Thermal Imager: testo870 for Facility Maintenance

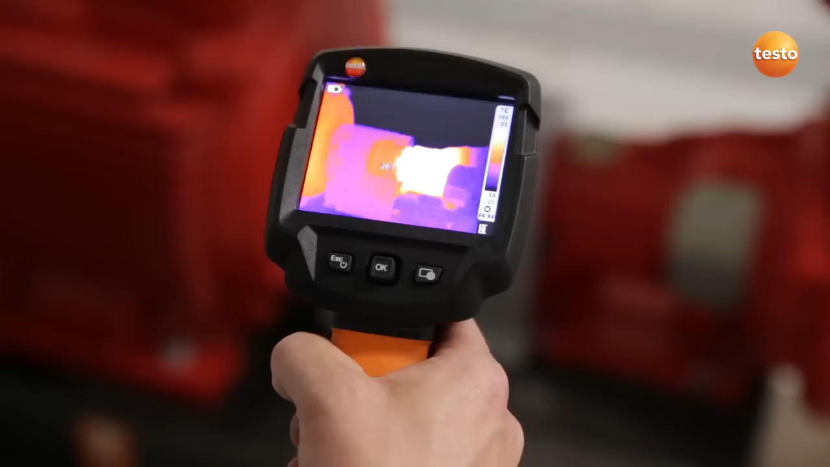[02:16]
Once a week I use the imager to check the pump motor and bearings of our sprinkler system. so we're all there?!